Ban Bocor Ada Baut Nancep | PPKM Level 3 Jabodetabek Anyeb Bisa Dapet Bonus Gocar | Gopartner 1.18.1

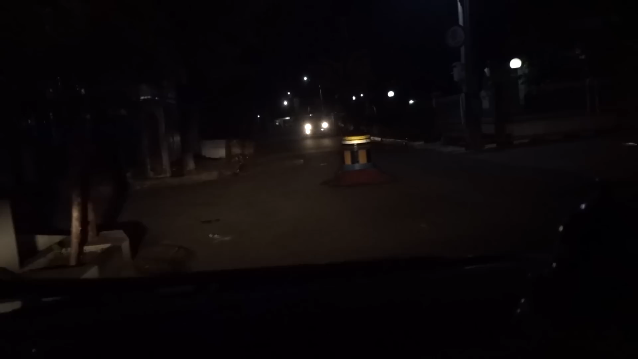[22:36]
Di dalam komplek begini Udah malam begini susah ya Orderan Sepi Oke
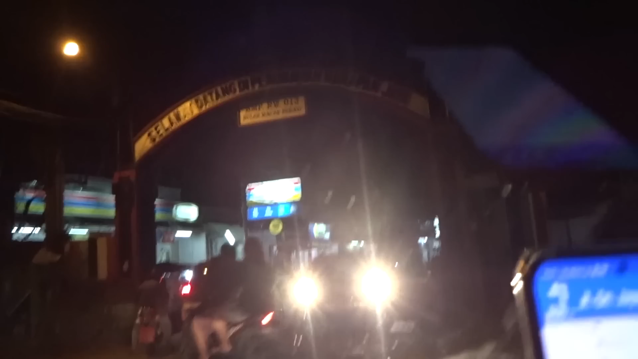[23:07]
Terpaksa ini Karena orderan lagi susah Selamat datang di perumahan Harapan Jaya Oh ini perumahan Harapan Jaya Masuk jalanan sempit coy
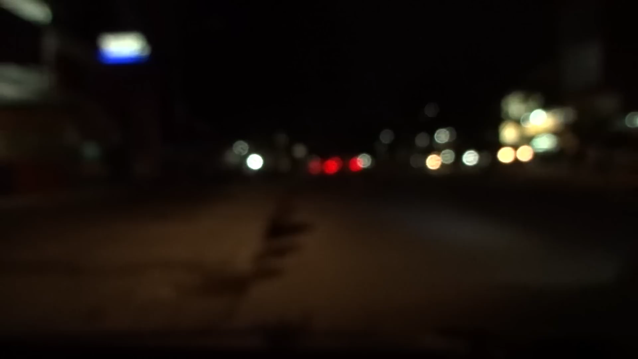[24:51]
ini Sudah enak nih Jalanannya Sudah halus Ini Biasanya nih Sudah mau Sampai harapan indah Kalau sudah begini Sudah jam 19 Lewat 57 Ini
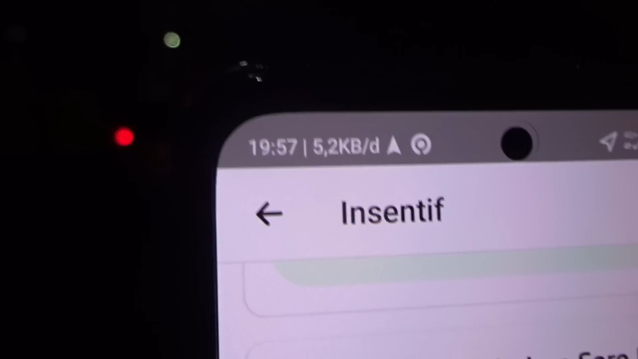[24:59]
Bekasi Ini anyep Bener
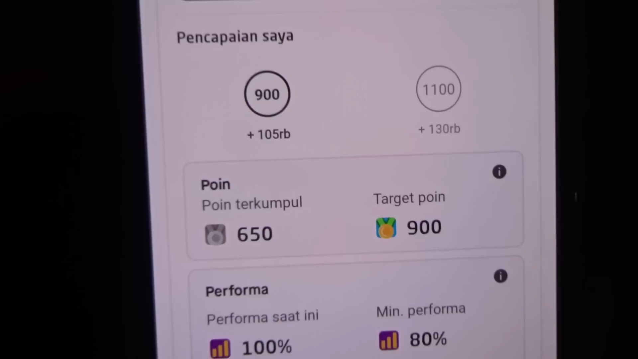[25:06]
Kurang 250 Poin lagi Padahal ya Padahal
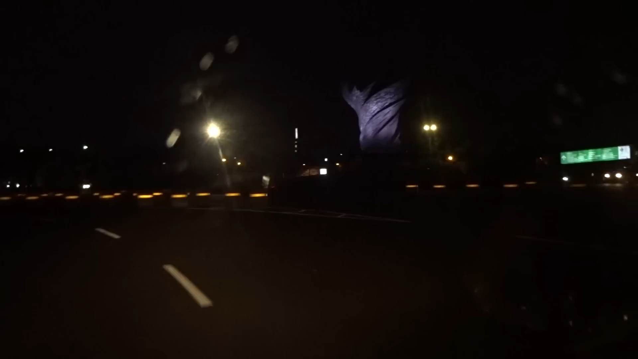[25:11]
udah diharapan indah loh Kok Masih belum bunyi-bunyi juga Ini ya Aduh Tuh Kota harapan indah